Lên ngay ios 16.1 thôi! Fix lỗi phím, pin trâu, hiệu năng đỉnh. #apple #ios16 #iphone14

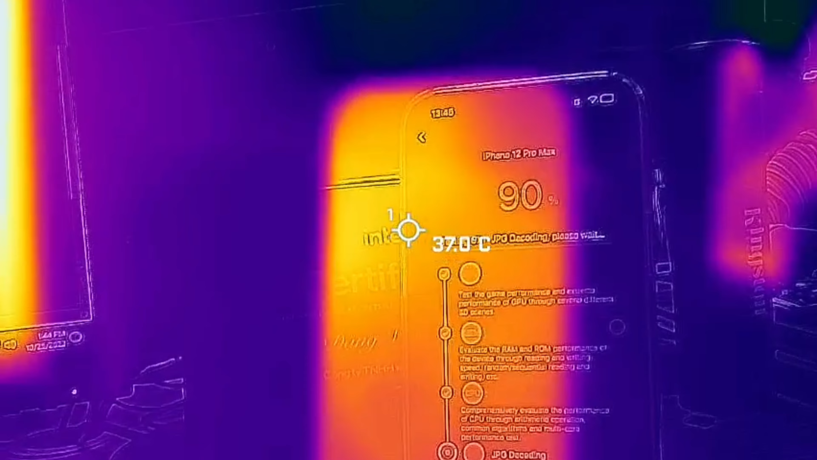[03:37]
On screen: spot 37.0°C
còn đây là nhiệt độ khi mà mình chest test này Anh em có thể nhìn thấy Ở trên bề mặt cảm ứng thì nó vào khoảng 35-36 độ mà thôi Còn ở trên chiếc iPhone 12 Pro Max của mình Thì nó sẽ nóng
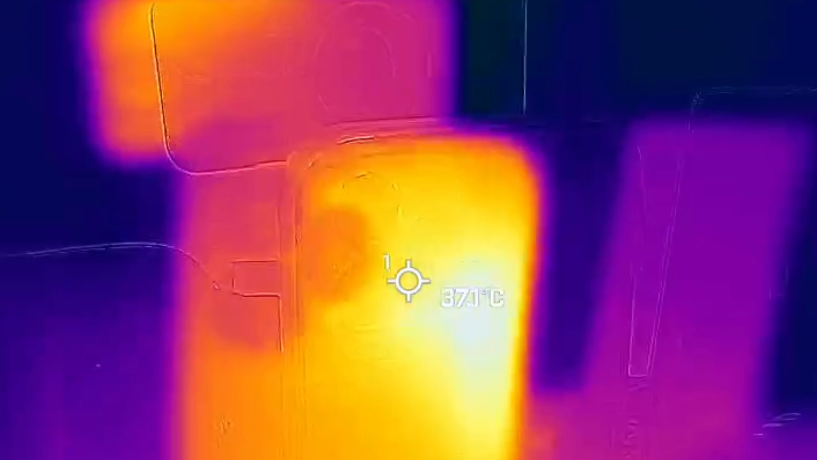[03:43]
nhất ở gần phía cụm camera Đó Chắc chắn mùa đông này sẽ không lạnh nữa rồi
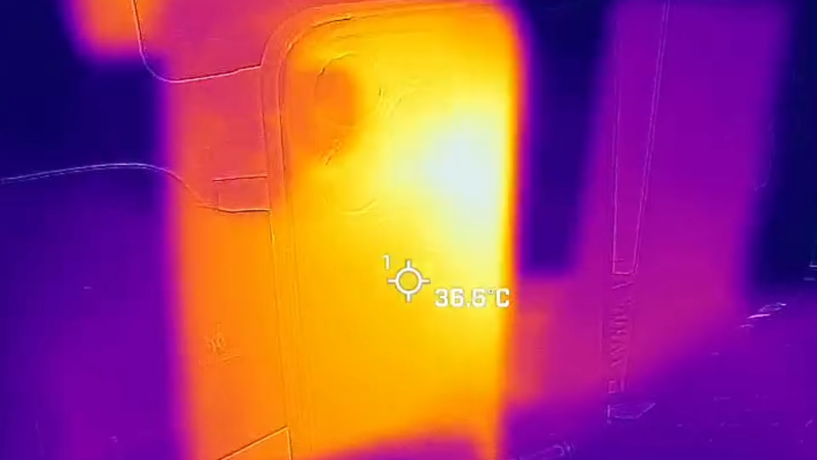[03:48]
On screen: spot 36.5°C
Sẽ rất ấm đúng không Còn về pin Nó sẽ là một cái điểm cực kỳ đáng